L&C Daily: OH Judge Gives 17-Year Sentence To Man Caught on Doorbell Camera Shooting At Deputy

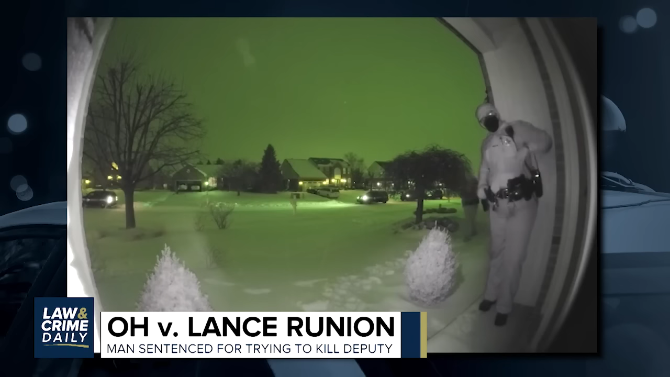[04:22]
deputy vott and others went to the home of 57 year old lance runyon checking on him at the request of family